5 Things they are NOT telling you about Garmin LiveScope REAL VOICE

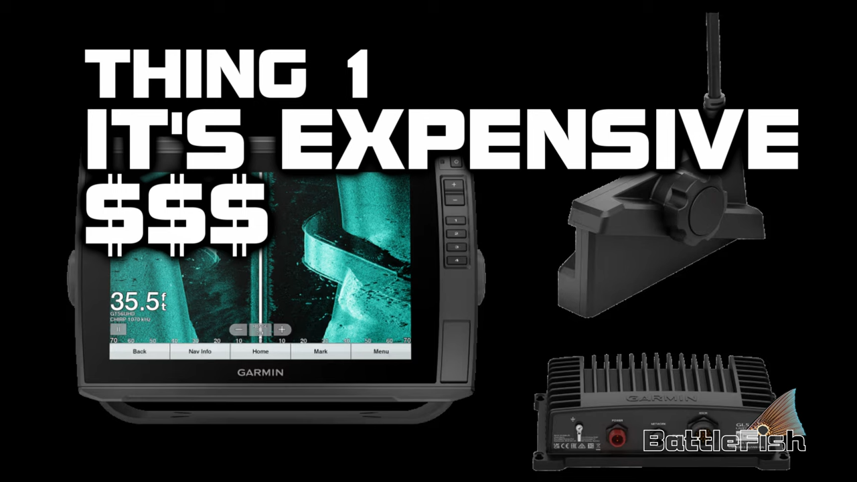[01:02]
chart plotter and live scope bundles start at three thousand seven hundred dollars live scope alone is
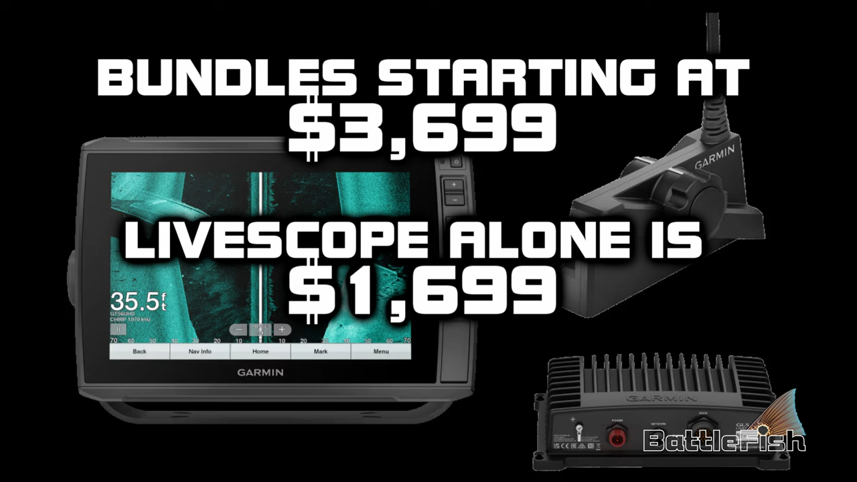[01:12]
one thousand seven hundred dollars for the black box and the transducer thing
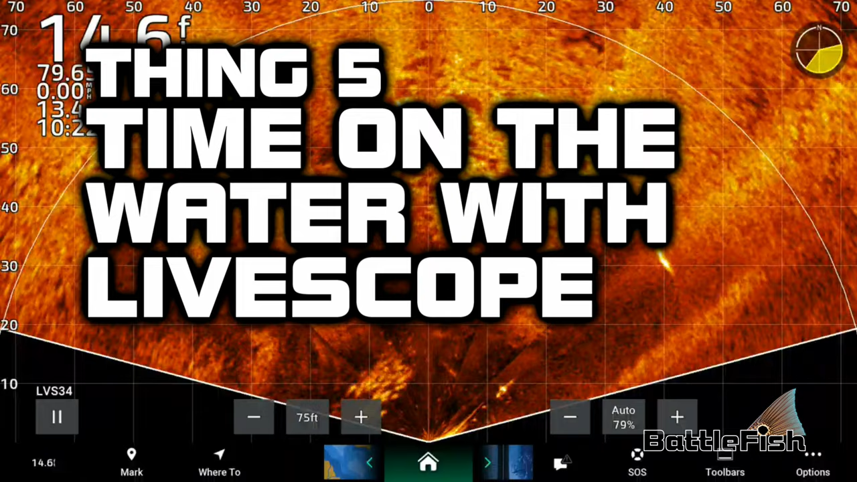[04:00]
structure what's a fish what's a catchable fish and the
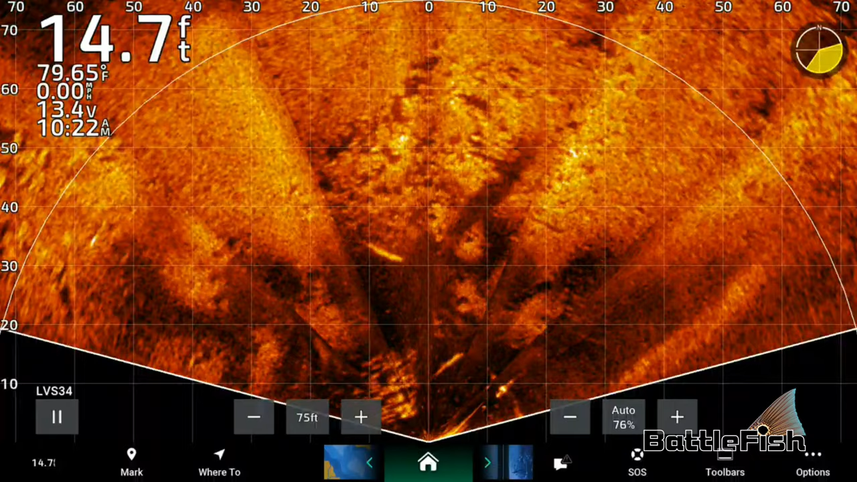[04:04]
On screen: depth 14.7 ft, water 79.65°F
size of the fish just takes time on the water to understand what you're
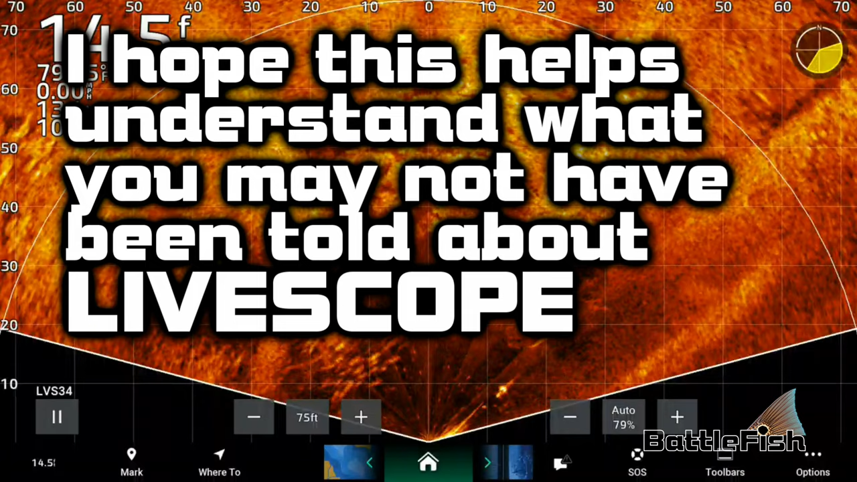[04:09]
looking at on your live scope I hope this helps you understand what you've not